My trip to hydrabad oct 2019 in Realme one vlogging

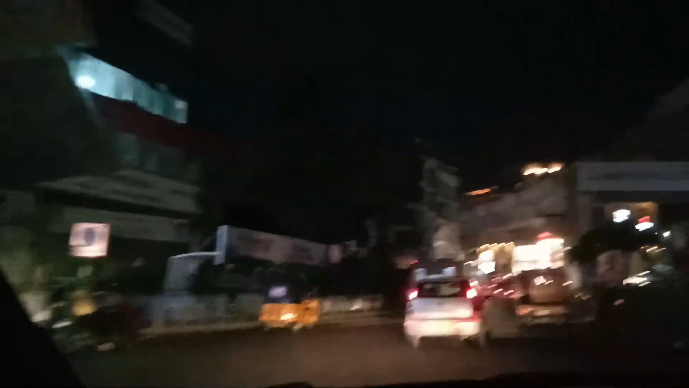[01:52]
When you come to Kochi you will find this kind of area.
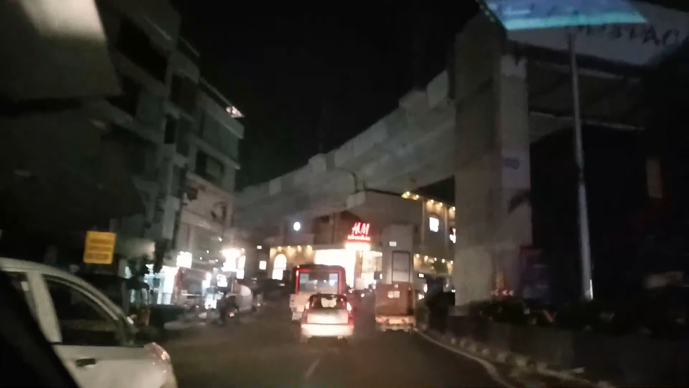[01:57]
Kochi is somewhat everywhere. In the main town it is like this. Okay.